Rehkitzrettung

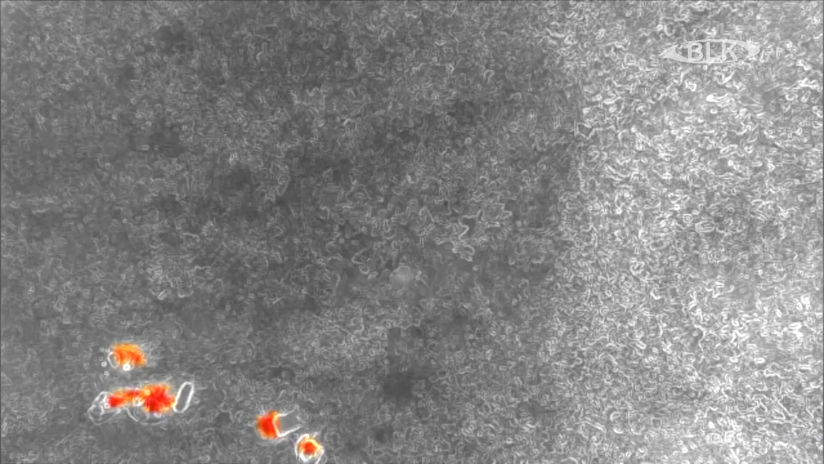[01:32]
Anhand einer Satellitenkarte berechnet die Drohne ihre Flugrude eigenständig.
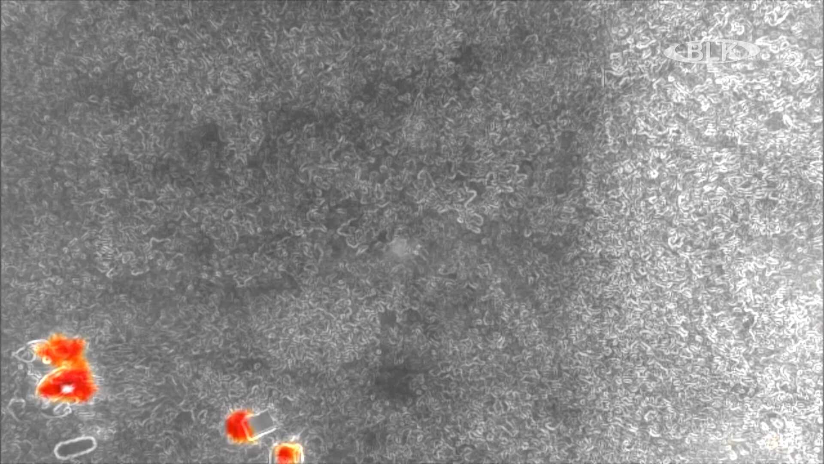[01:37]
Beim sogenannten Wegepunktflug fliegt das Gerät die programmierte Fläche innerhalb von wenigen Minuten automatisch ab.
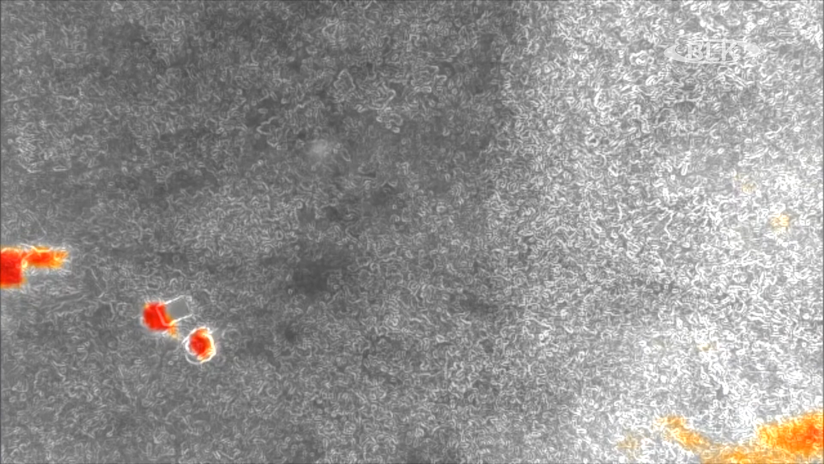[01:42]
So kann sichergestellt werden, dass keine Fläche übersehen wird. Das Risiko, dass sich dann doch noch ein Kitz im hohen Gras befindet, liegt dann etwa nur noch bei 20 Prozent.
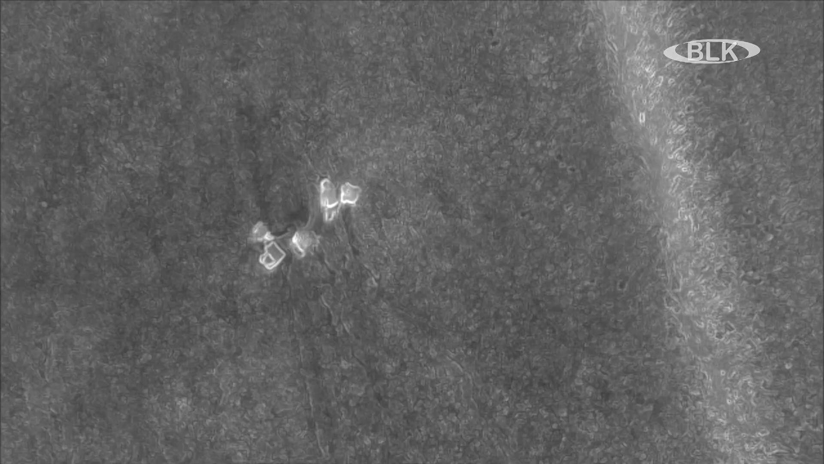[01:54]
Befinden sich in der Wiese Wärmequellen,
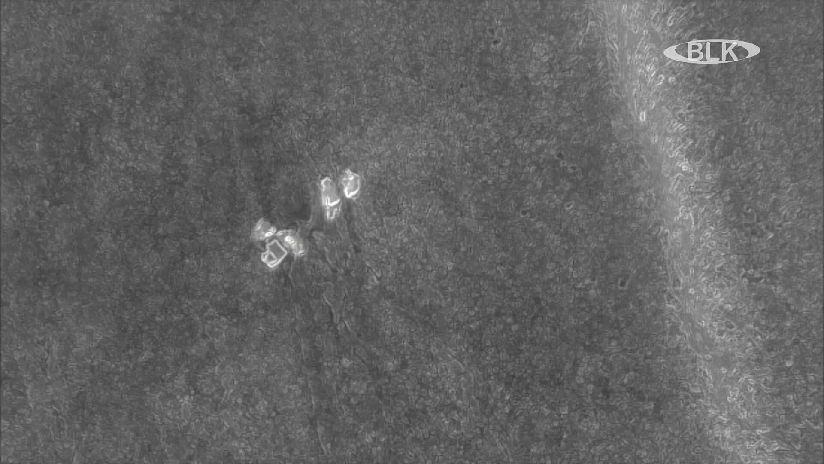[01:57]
werden diese auf die Tablets der Drohnenpiloten am Boden in Echtzeit übertragen.